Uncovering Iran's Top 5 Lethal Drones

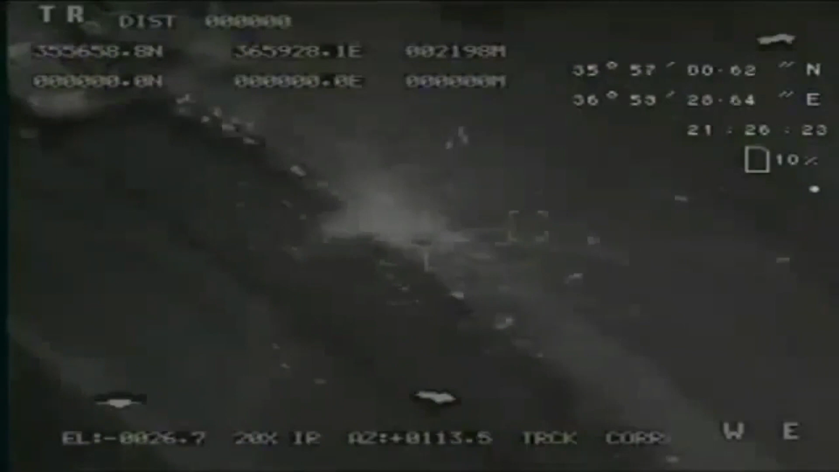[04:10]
The UAV surveillance and targeting capabilities are further enhanced by features like a laser rangefinder and infrared sensor, ensuring accurate operations during missions.